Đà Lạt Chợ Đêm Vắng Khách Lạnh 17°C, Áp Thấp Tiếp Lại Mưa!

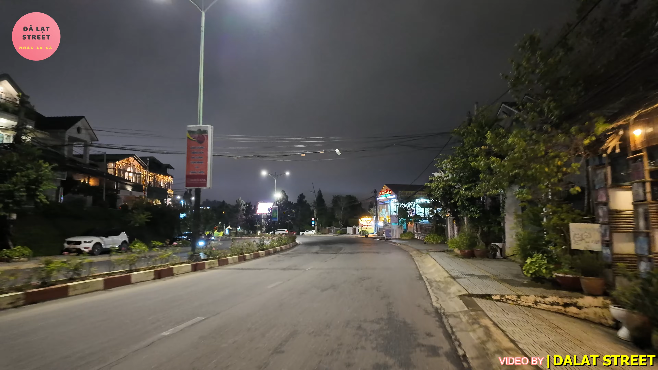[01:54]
Còn bây giờ thì Nhân đang di chuyển trên con đường Hồ Tùng Mẫu Đường này thì bên cạnh siêu thị Song song với đường Trận Đạo Ở đây thì có cơm gà Phan Rang Ở đây ăn cũng ok lắm quý vị Cơm gà Phan Rang này cũng ok Chuyển từ ngay đường Bán Tư đó Bây giờ Nhân sẽ rẽ xuống phía dưới quảng trường Lâm Viên Ngay siêu thị Gold, siêu thị Big Sea
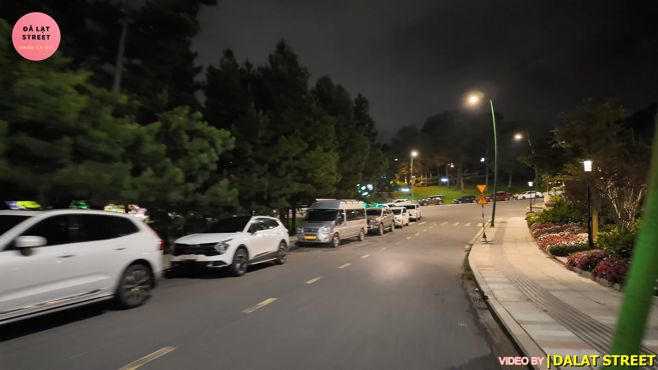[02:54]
Bên cạnh đây thì có một khách sạn Khách sạn Golden Embraer
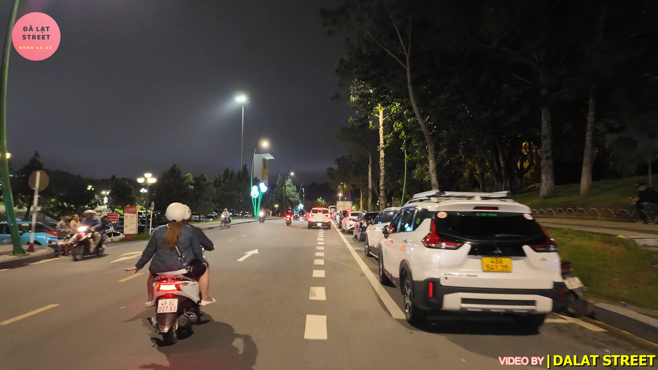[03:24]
rất là nhiều Tối nay có lẽ Chủ nhật là người ta đi siêu thị Chủ yếu là khách đi siêu thị là người địa phương là chính thôi Kỳ này thì ít khách du lịch rồi, vắng rồi Sẽ vắng khách du lịch vào tháng 9 ha Những ngày cuối tháng 9 rồi
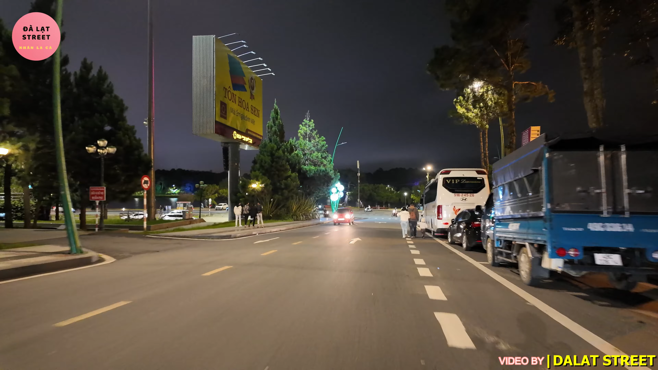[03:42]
Sẽ tháng 10 và tháng 11 nữa cũng vắng Trở tầm cuối tháng 11 là bắt đầu là du khách sẽ đi du lịch lại quý vị Vì mùa
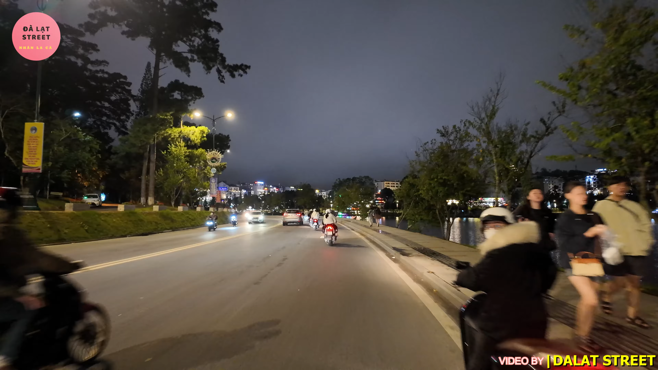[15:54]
Hôm nay thì thời tiết khá đẹp Dù là có mưa phùng nhỏ nhỏ Từ sáng sớm cho tới giờ thì cũng có những đợt mưa phùng phùng nhỏ nhỏ Nhưng mà không giống như hôm qua quý vị Hôm qua gọi là mưa vừa to Mà vừa tầm tả cả ngày cả đêm Có lẽ là hôm qua mưa hết nước rồi Cho nên là hôm nay Các nghe là mưa phùng phùng nhỏ nhỏ thôi Và có thể đi tham quan du lịch được Và tối nay thì chúng ta thấy là trời không có mưa Không có mưa nên là nhân
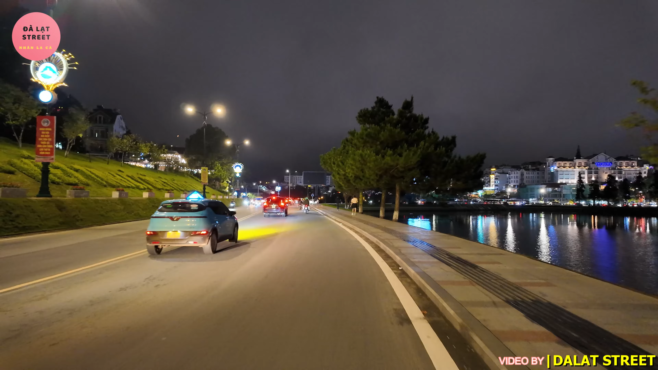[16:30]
ta sẽ đi dạo Quay cảnh phố phường cập nhật thời tiết du lịch Để cho quý vị xem Trời mưa là buồn lắm quý vị Nói cho Đà Lạt hay là thành phố buồn mà Còn
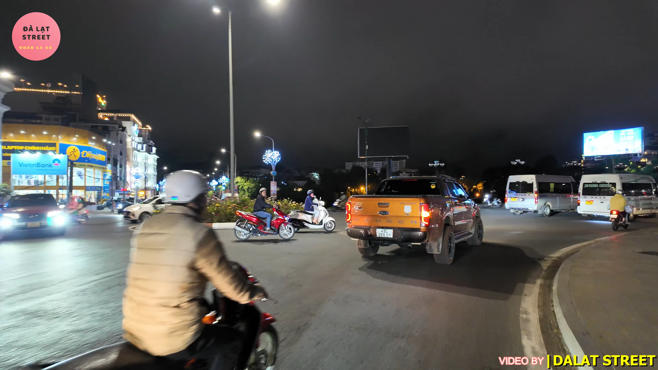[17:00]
Trước mặt chúng ta đó là đập cầu Ông Đạo Sau này festival hoa tháng 12 là
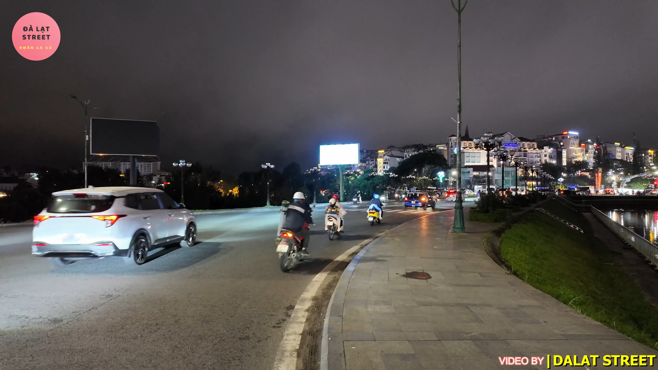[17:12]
Đập cầu Ông Đạo này sẽ hoa rất là nhiều Rồi phía trên con dốc Lê Đệ Hành hướng xuống Có cà phê Chốn Bình Yên Ở trên cái lầu
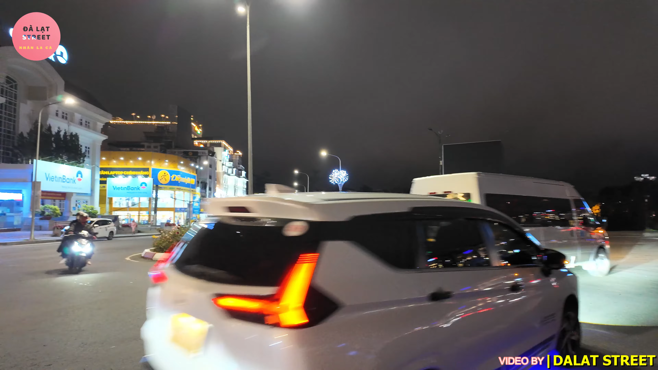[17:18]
Hiện nay Chốn Bình Yên người ta Ở ngoài Nhà Trang Người ta cũng làm một quán Chốn
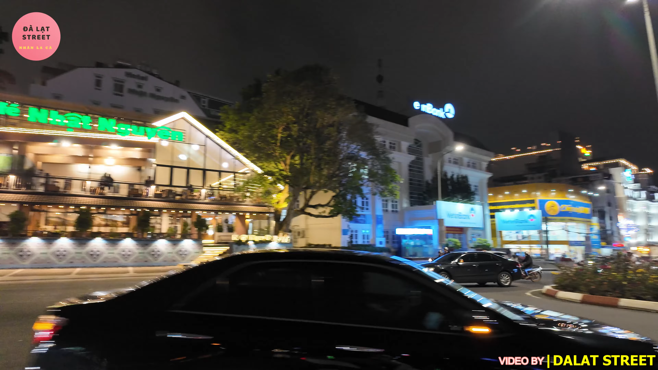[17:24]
Bình Yên luôn quý vị Bên này là cà phê nhà hàng Thanh Thủy ha À cà phê nhà hàng Nhật Quyết Xin lỗi quý vị Nhiều khi nói lộn quý vị Liệu luôn Nói lộn nói lại quý vị ha
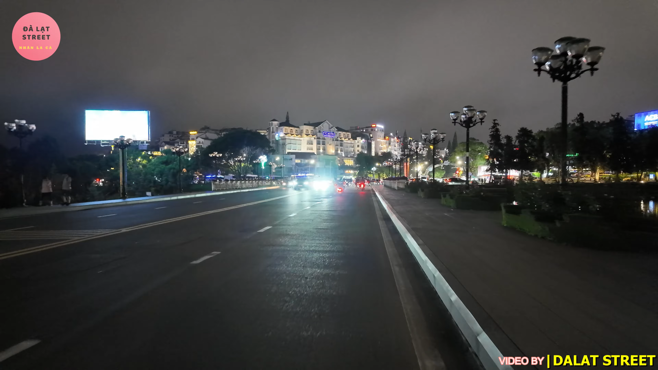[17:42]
Tối nay tự nhiên đèn ở ngay Ngay đập cầu Ông Đạo nè Nó bị gì Tối thui Không có được sáng lên luôn Tối thui à
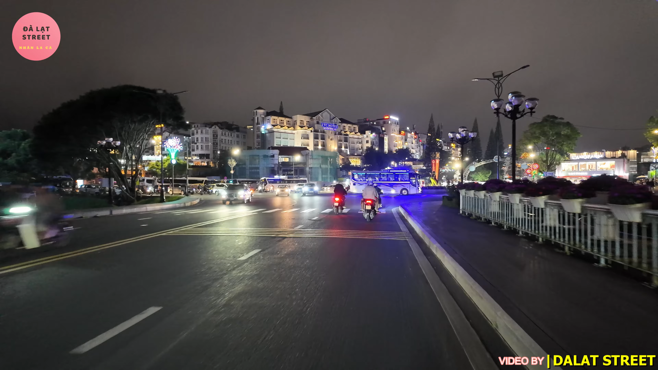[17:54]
Phía trên là đường Nguyễn Trí Thanh Khách sạn TTC Ngọc Lan Rồi trước mặt là chợ Đà Lạt
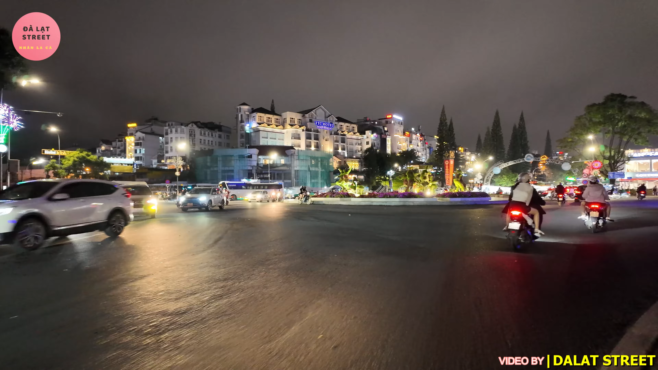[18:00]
Chúng ta sẽ ghé chợ một tí nha
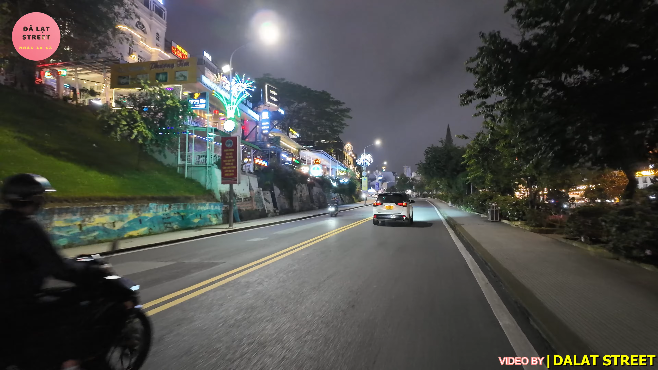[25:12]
Con dốc Lê Đại Hạnh sắp tới festival Hoa Người ta cũng trang trí rất là đẹp Ở con dốc này quý vị Sẽ rất là đẹp Sẽ rất là hút mắt